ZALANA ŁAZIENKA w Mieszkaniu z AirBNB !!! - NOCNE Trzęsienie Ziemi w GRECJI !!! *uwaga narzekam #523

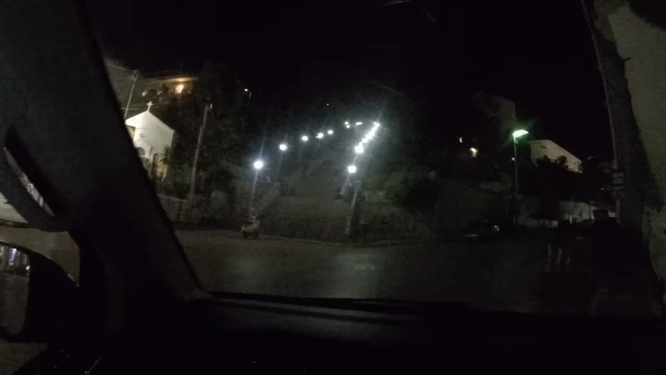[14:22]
I to są właśnie te schody w Patras. No i wejdziemy sobie na samą górę, żeby zobaczyć piękną panoramę miasta.